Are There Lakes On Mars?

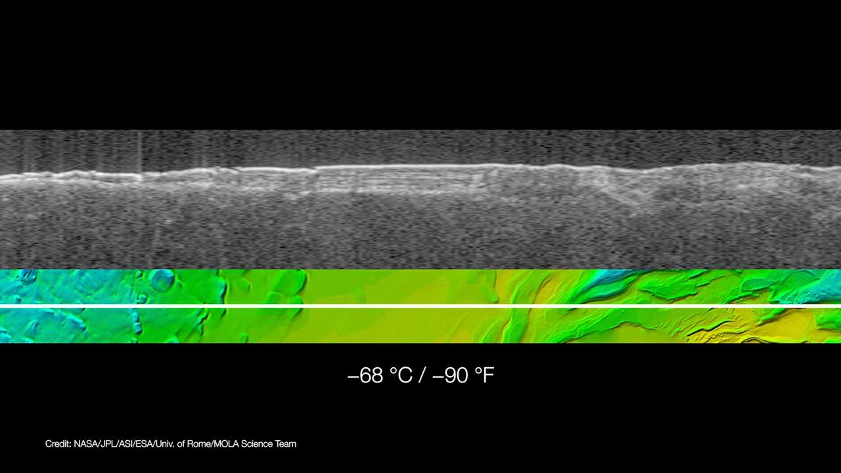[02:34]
Similar detections were made by another team in 2007. But they assumed it couldn't be water because the temperatures there run about 68 degrees below zero. Ah, but since then, we've learned quite a bit more about Mars.